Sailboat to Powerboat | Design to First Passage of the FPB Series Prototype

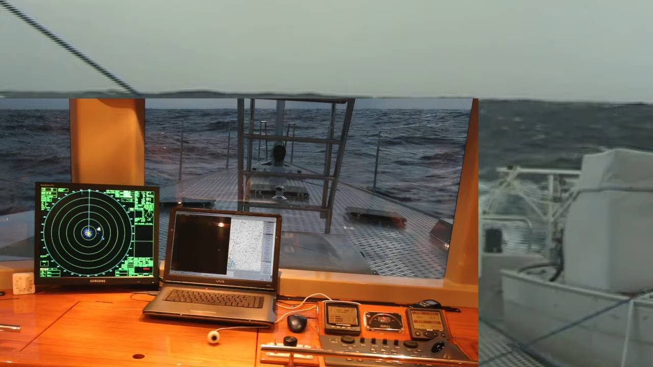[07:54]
And Wind Horse, a touch of increased heel, and then nothing.